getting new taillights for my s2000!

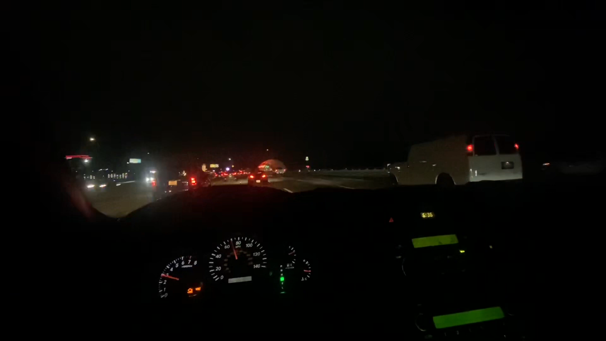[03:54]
um it kind of took a little bit to get the taillights uh the guy was running behind so i got them uh you can't see them right now because uh we're on the freeway it's dark and we got a cool little uh train station right there and
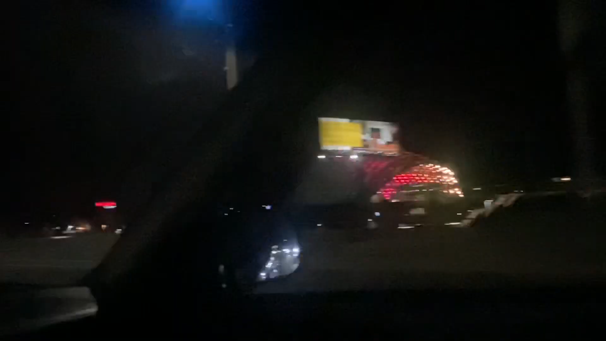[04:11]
then angel stadiums right there and then disneyland's not too far ahead uh but once i get home we'll get some light and i'll show you the taillights they're very nice looking i haven't looked into them too much but uh they look very clean and uh yeah so um i'm heading to go sell the lip my big nose lip and then i'll be home so i'll be pulling you guys back out to probably put the lights back on or put the lights on tonight probably so cool